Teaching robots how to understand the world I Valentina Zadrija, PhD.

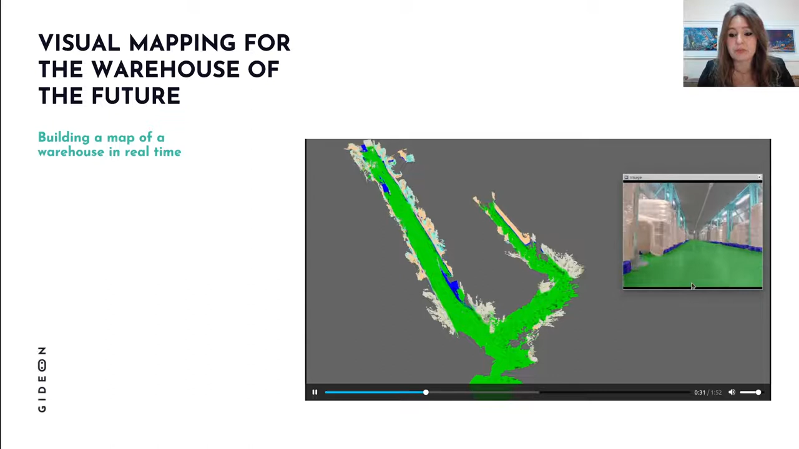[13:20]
So it has to build a 3D reconstruction from this image. And it needs to do so in real time. So as you can see here. The map needs to be built in real time.
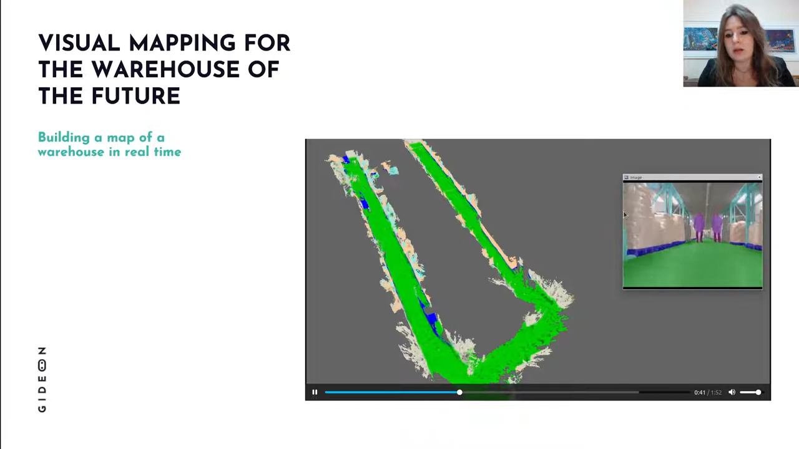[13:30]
Then it has to estimate its position with respect to the map. And once it knows its position. Then it can estimate OK. The warehouse area A is 60 meters far. And I need to rotate 60 degrees to get there.
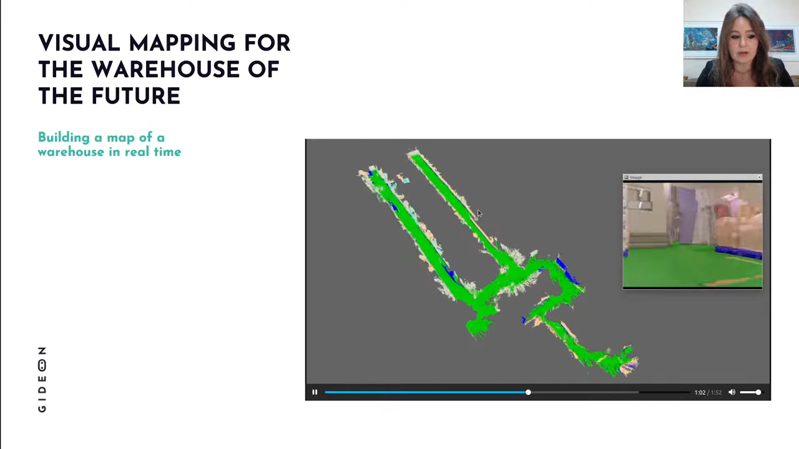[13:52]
So let's see how we actually do that in practice.
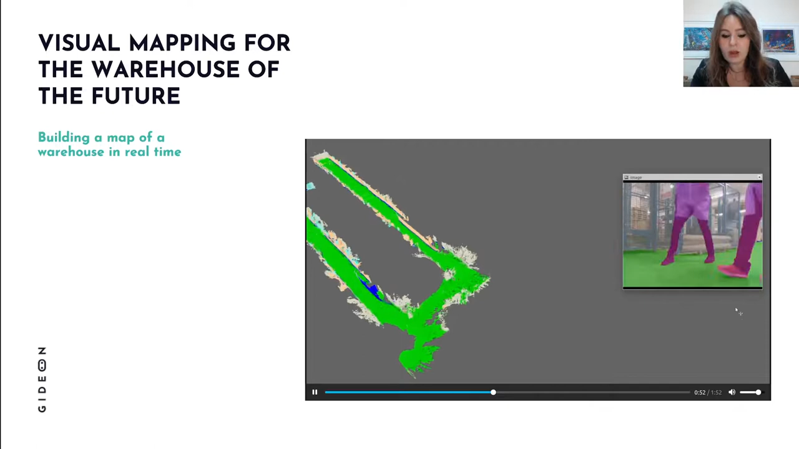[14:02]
So we start with image parsing.
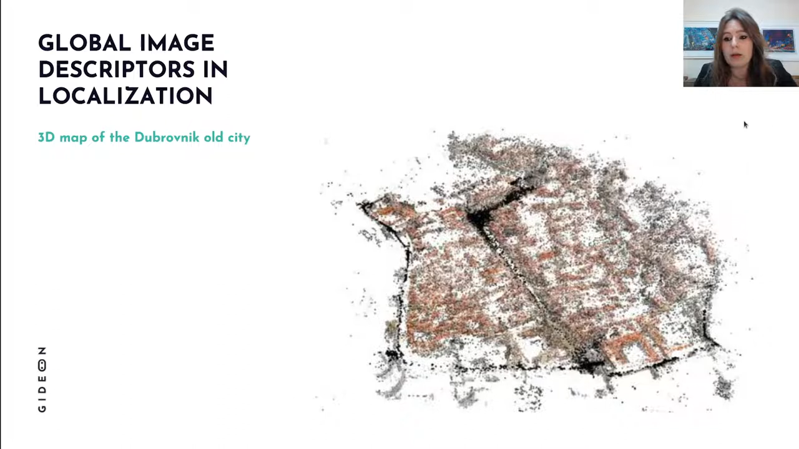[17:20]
In this map. We can. We also have some visual information. So we have the global descriptors of images. From this. From which these. 3D points were reconstructed. For instance. This reference image. Obviously. This is some kind of tourist image. So not from the Game of the Thrones. The three versions. And. So unlike theimanもの. And this image. And then. We can compare. The global.
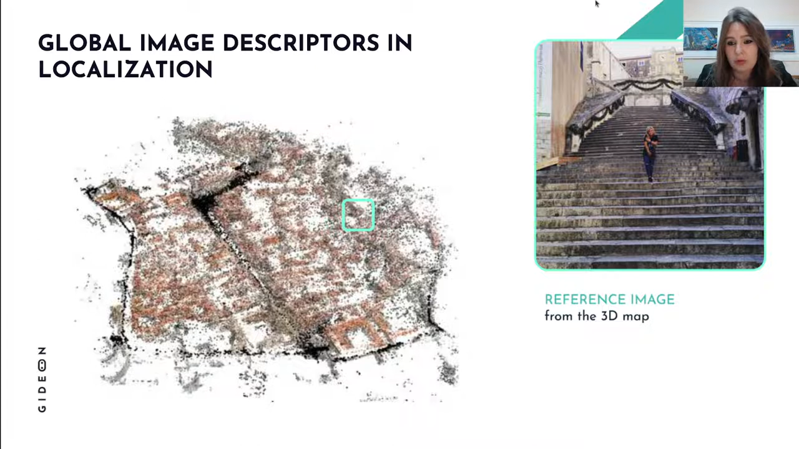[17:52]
Descriptors of these images. From which 3D map was constructed. To these. For instance. Quick feelings. No. Out of him. Now. VAYO.昼 only runs minutes. And next time. hombre, devils. Coaching Users. And. We can do. We do so. Really fast. And this is what comes. Basically. As the video. just show we need to be able to do that in real time. So I will not give here the details on how to train such networks there are several approaches for instance Netflot, dense Netflot GEM,
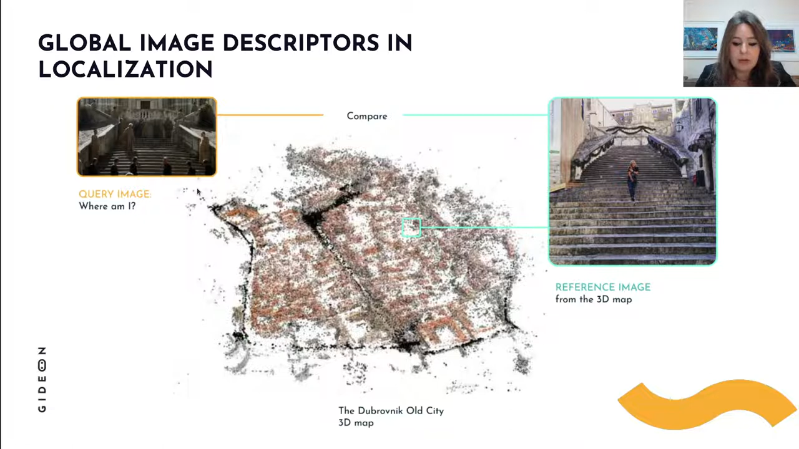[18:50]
So let's just think of this global image descriptors like one sentence representations of our images and they're pretty useful for that quickly narrowing down where we are. But we need to do a little better than that if we want our robots to move pellets around. So this is where local features bring in. So you might have remembered this Moana slide and so as our ancestors looked for features like mountain peaks or stars this is also inspired by nature.
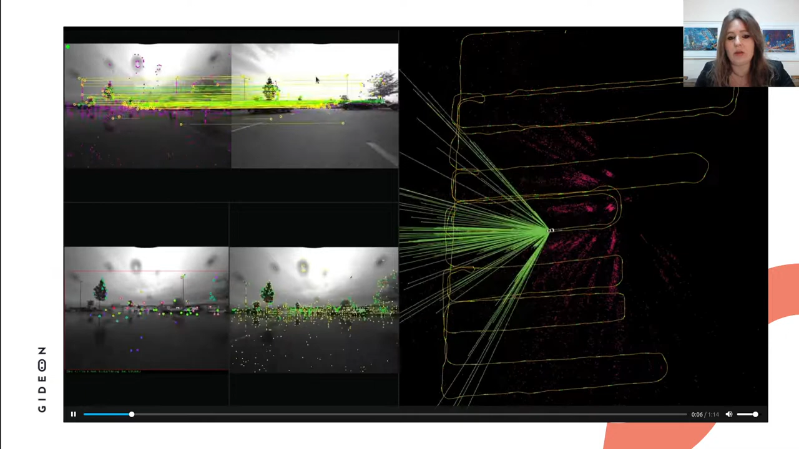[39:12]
And these are the images that Maria captured.
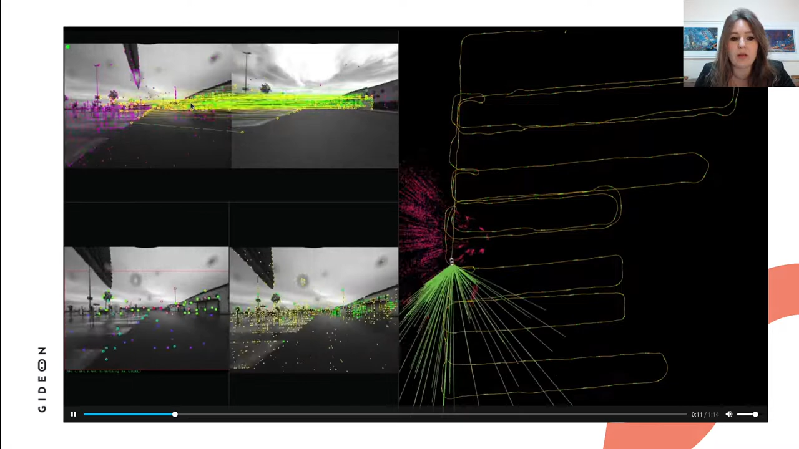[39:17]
So, you can see here it's raining. And you can see here these lines represent matches between these two environments. And so, as you can see here this is the 2D projection of the 3D map.
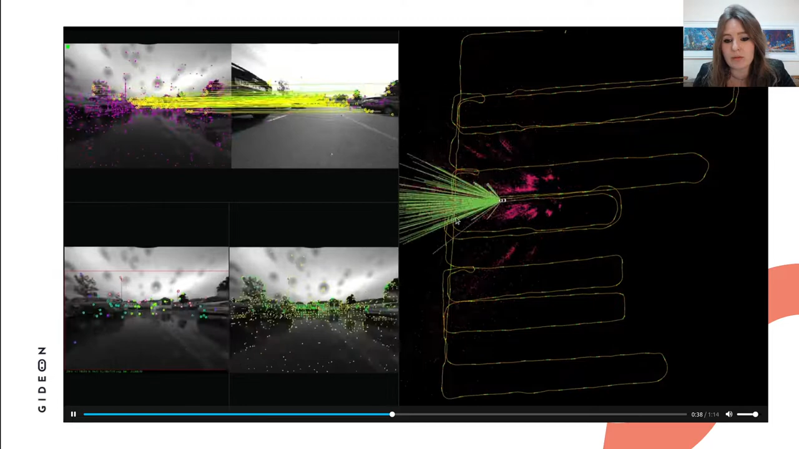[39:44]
Maria is able to successfully localize in this Ozzy's map. And with these purple points actually show the 3D points that Maria can see.